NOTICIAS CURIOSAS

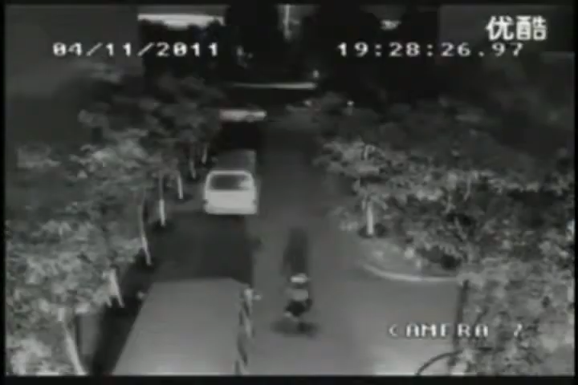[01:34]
Quedó tirado. Los segundos pasan angustiosamente hasta que empieza a moverse. Se sienta e intenta recuperarse. Se toca la cabeza. Se levanta muy adolorido. No da ni diez pasos. ¡Y le cae otro rayo! Quedó tirado al lado del camino. Apenas alcanza a ver y sí, está vivo.